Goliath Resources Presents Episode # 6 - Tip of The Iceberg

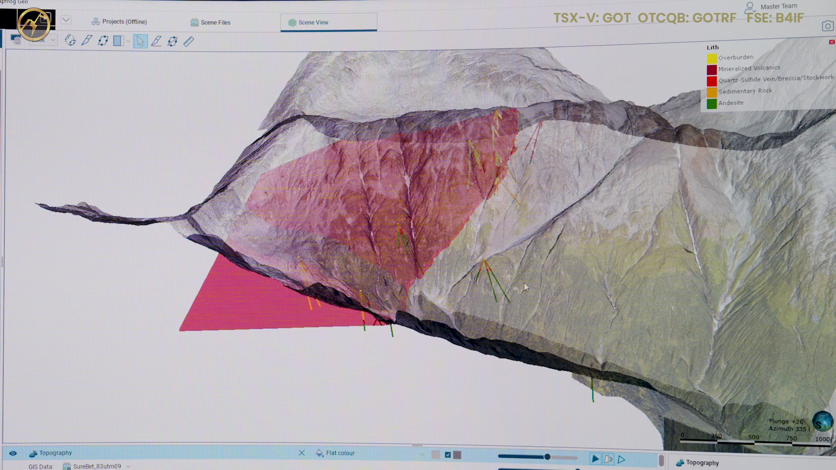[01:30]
The Sherbet itself, it extends downward into the mountain like a plain, like just it runs along a fault shear zone.